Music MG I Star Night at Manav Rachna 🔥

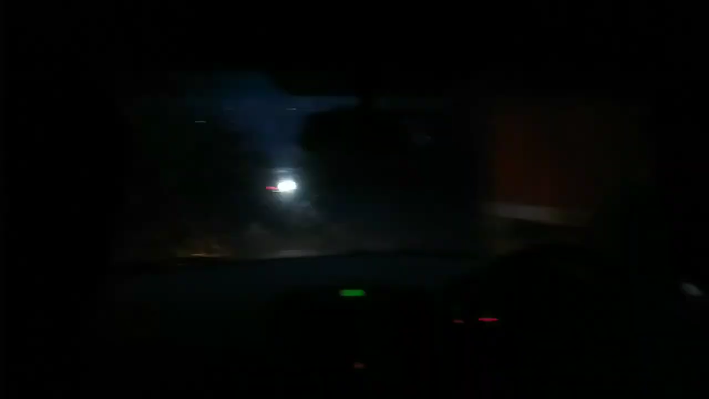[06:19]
पता नहीं कैसे रास्ते पे जा रहे हैं हम लोग, पेड़ गिरा है, कुछ भी नहीं दिख रहा यहाँ पे तो,